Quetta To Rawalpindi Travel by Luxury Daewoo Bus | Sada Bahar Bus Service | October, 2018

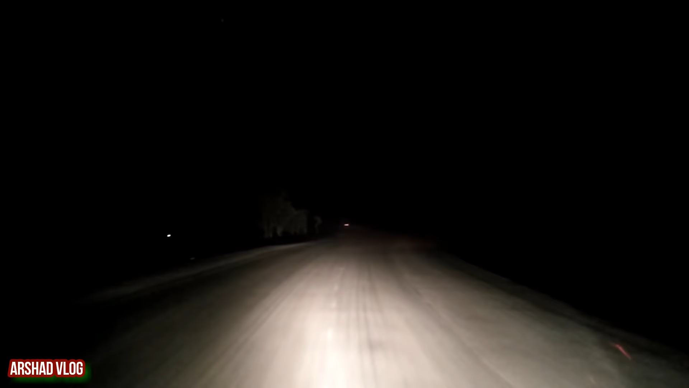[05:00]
बलूचिस्तान में कोयटा का जो वेस्टर्न सी पैक, आप उसको कह सकते हैं। मैंने आपको पहले दिखाया था जो गुंजा से का जो व्लॉग था, उसमें मैंने आपको दिखाया था, जो कि چائنا سے آ رہا ہے. ابھی میں بلوچستان میں ہوں. ابھی یہ اس کی کنسٹرکشن ہو رہی ہے, کمپلیٹ نہیں ہے.